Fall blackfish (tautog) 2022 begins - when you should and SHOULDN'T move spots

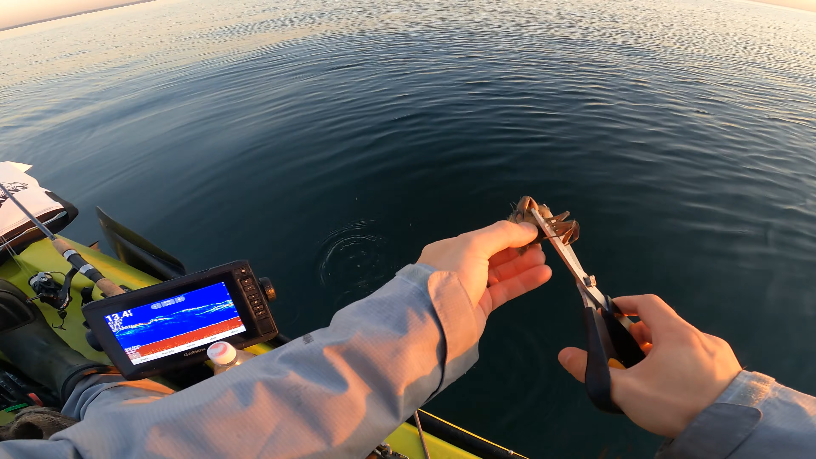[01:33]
I always find they give off the best scent. Let's just try that tiny little morsel.
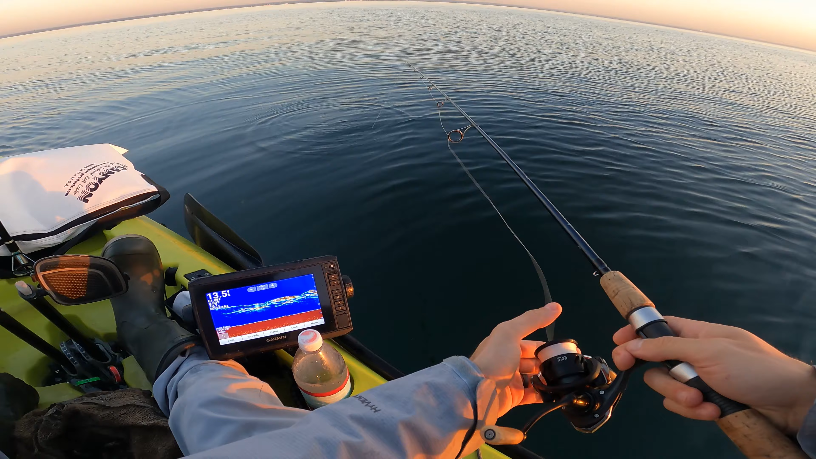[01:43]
Seeing those marks again. It's definitely stripers. Almost positive. Oh yeah, taps immediately. Just feel like the tiny, tiny little taps go, set on the bigger thuds. The distinct blackfish hit is a sharp boom, sharp tap.
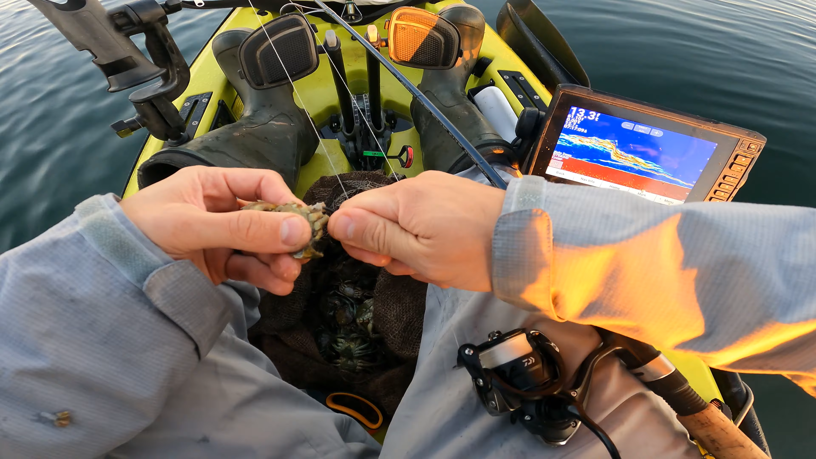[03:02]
Getting a lot of bites immediately, but very small bites. I just let a little line out until I saw a little more structure.
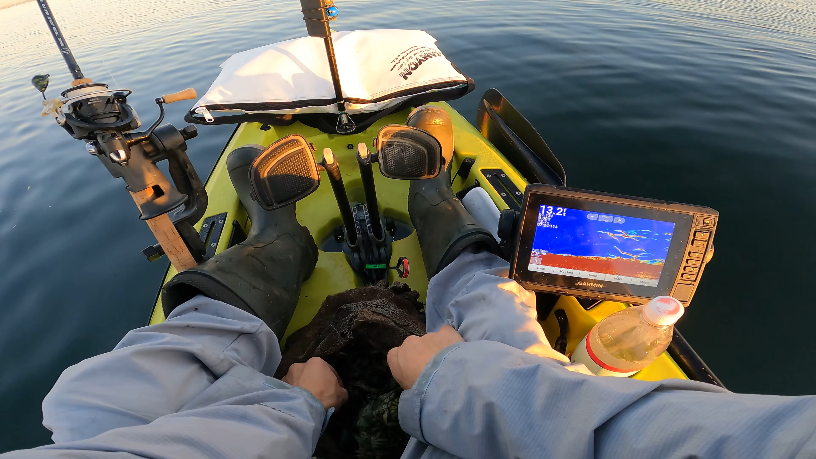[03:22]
And with that, I'm seeing a lot more fish now too.